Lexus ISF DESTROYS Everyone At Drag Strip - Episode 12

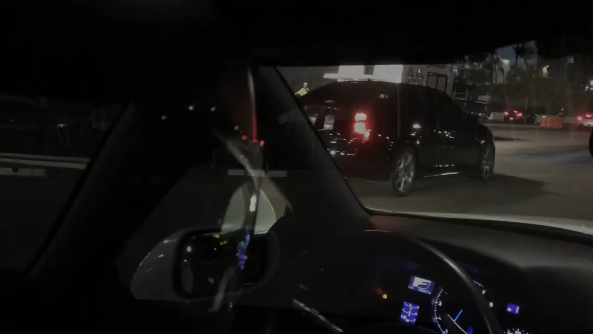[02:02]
All right, next up is a first gen Cadillac CTSB.